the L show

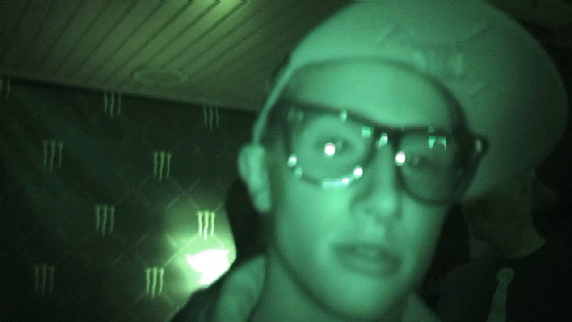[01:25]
And fucking a month and a half later, oh, I can see right through your shades. Really? No, see right through. Like, oh, sweet. Sexton is fucking. Why isn't it focused?
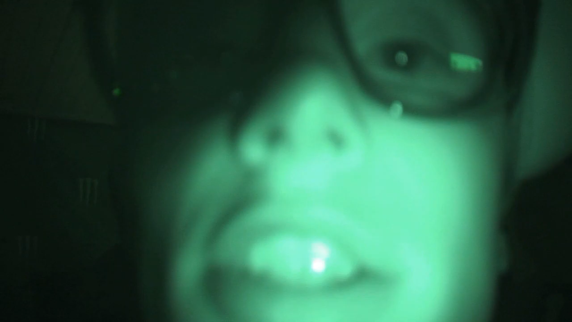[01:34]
Small dink. Why isn't it focused? Sexton's fucking.
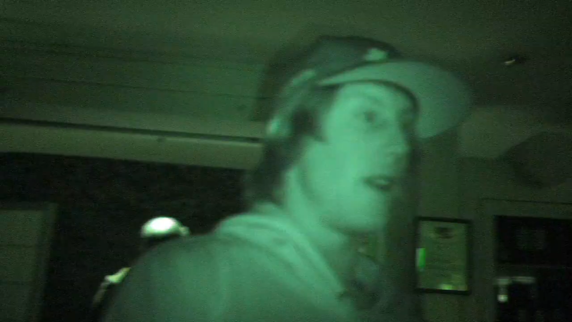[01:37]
That is fucked up, man. How can you see my eyes? That's weird.
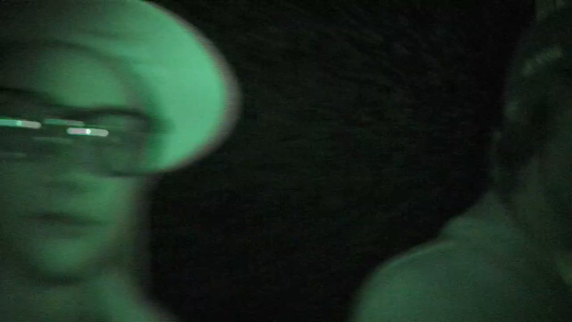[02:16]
Oh, I can see right inside.